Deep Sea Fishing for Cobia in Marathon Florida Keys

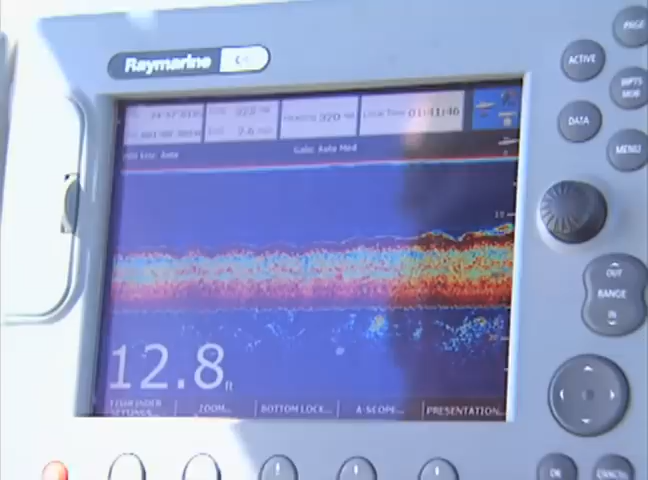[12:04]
On screen: depth 12.8 ft
Look at that. Just a little piece of bottom. Well, welcome back.